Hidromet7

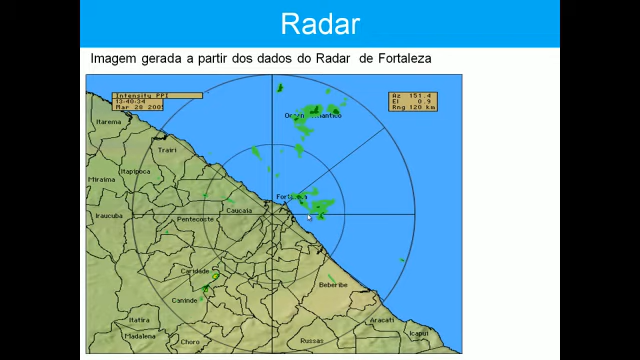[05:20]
Aqui é um exemplo do que acontece aqui com o radar de Fortaleza e um evento de chuva.